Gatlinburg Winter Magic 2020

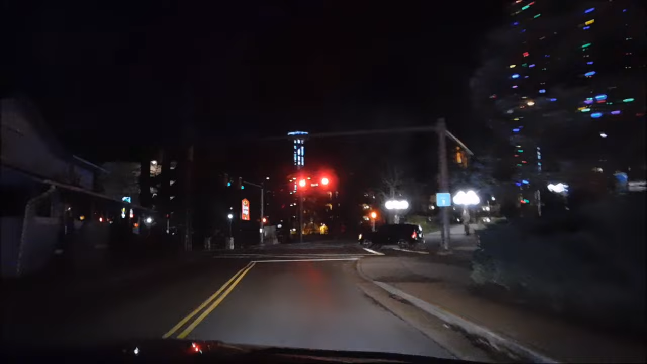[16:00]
Which is a really good price for parking as well. Yeah. Guys, where I just turned down, that little back road, is right under the Obertram where it comes out from.
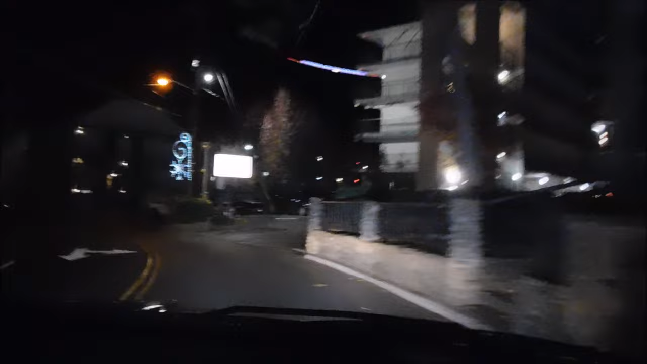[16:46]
I speak of the Obert, I didn't know it was still running this time of night. Yep. Tram's over here running. There's a trolley.
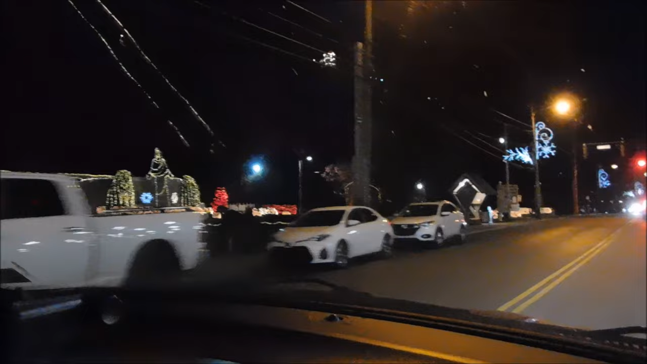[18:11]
Go check out Christ of the Smoky's lights a little bit closer. Yeah. I'm willing to say they light up at Easter as well.
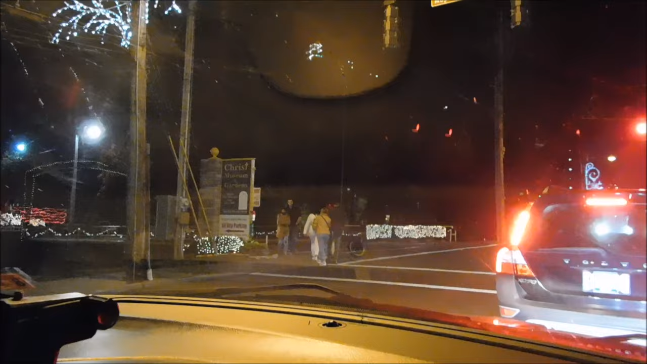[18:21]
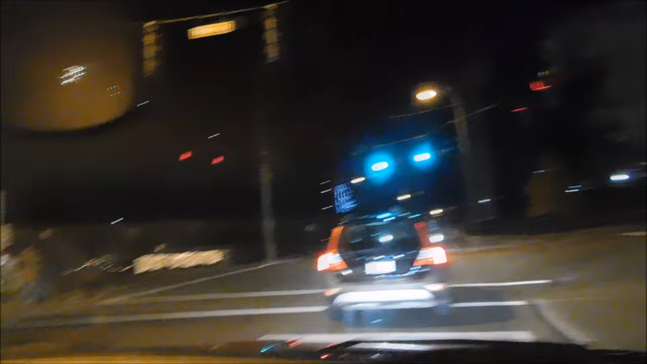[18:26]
And Christ of the Smoky's is right under the sky lift.
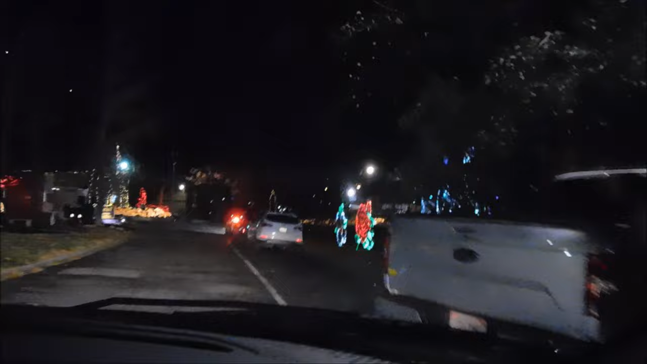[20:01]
And you've got some thinsettas and swans.
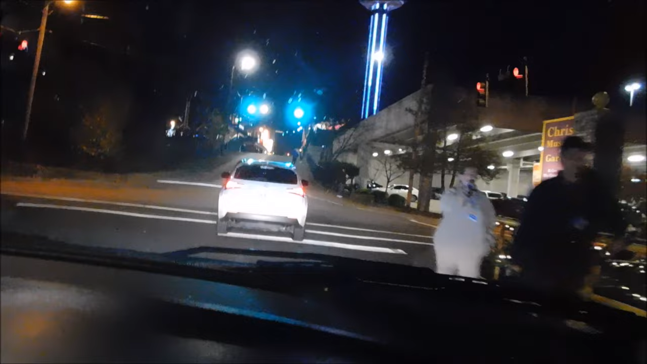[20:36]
I think they kind of strive to not have tacky. Yeah. They do a tasteful Christmas light. Yeah. Oh, I see where they got all their backup storage for their chair lifts. I think that might be the old ones. Might be. That they didn't sell when they auctioned them. Oh, okay.
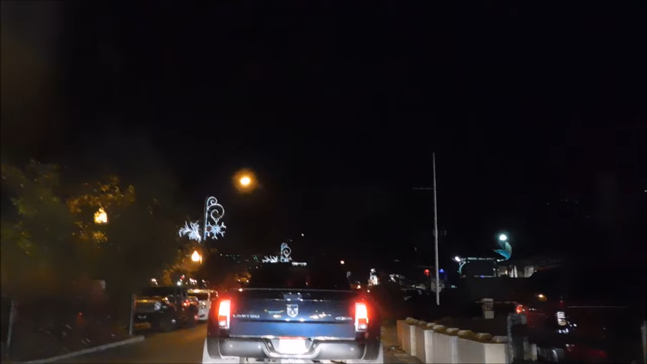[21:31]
Guys, we're almost up here by the aquarium. It's been a long trek on River Road. Yeah. We've got some more lights up through here. I'll run y'all up by the edge of the aquarium for just a second and show you those lights.
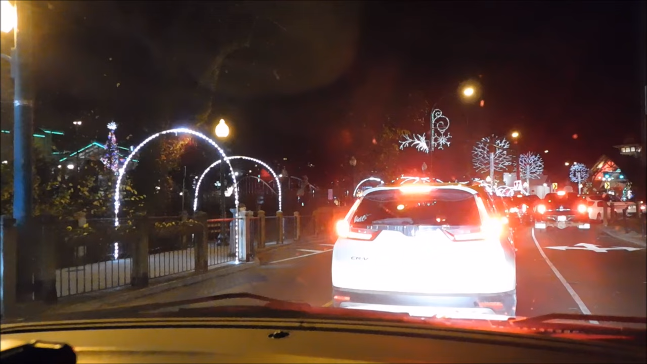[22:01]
Well. We will get there. In just a few minutes, whenever they get cleared up right here. That's the way they've done this right here, it's hard to get out. Is that a fishing snowman? Yeah. I think so. I mean, it looks like it has a fishing hat on.
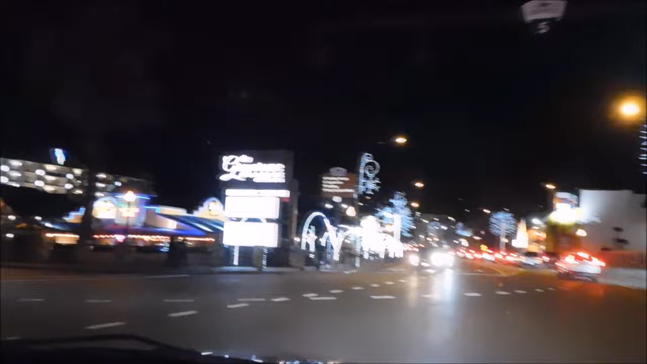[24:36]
All right, guys, we're going to bring you up here by the aquarium and show you the lights.
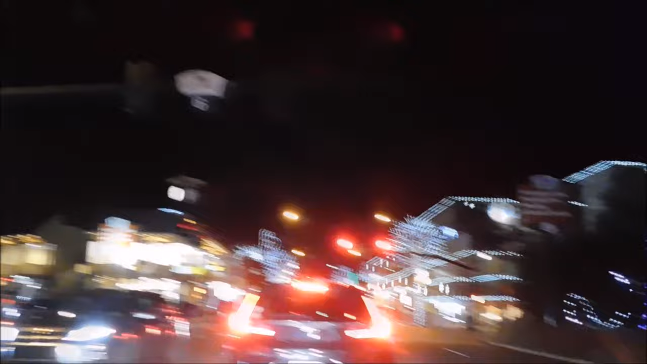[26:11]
So, where are we heading to now? We're going to go up. What is the name of this road? Cherokee Orchard?
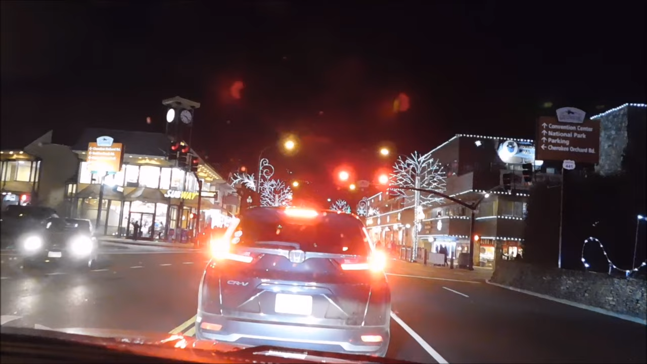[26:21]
Yeah. We'll go across the back way up where we come down underneath Park Vista and down by the Space Neal. Show the lights up through here. Mountain Mall has lights on it and some snowflakes. Yep. I see the snowflakes up there right now. Looks like they're falling. Yep. I didn't see that on the way through earlier. Crosswalk. They're crossing against light, but I'm sure.
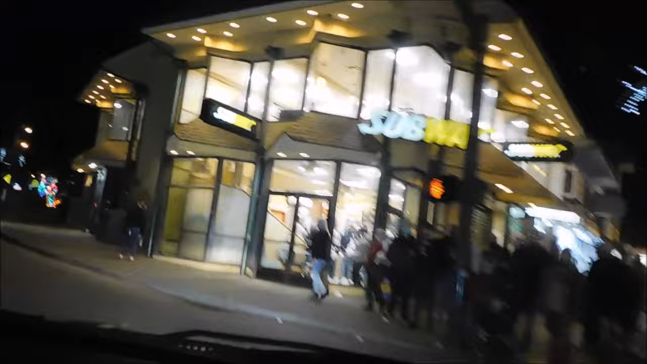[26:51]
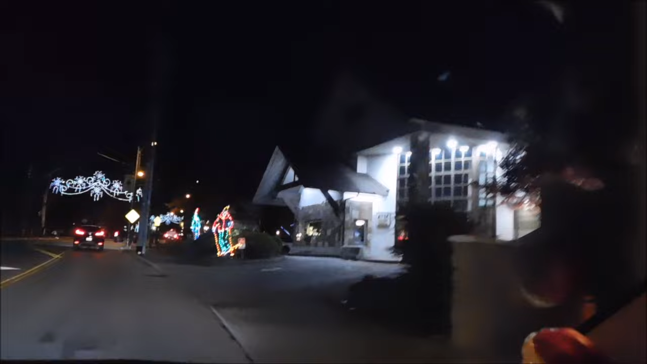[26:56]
You have skiers right here. Those used to be up Ski Mountain. Yeah. Check out this light above the road. Yeah. I believe those are new.
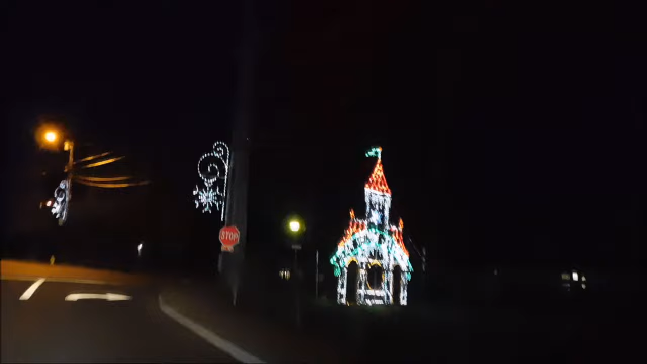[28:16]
Another one of those castles? Yeah.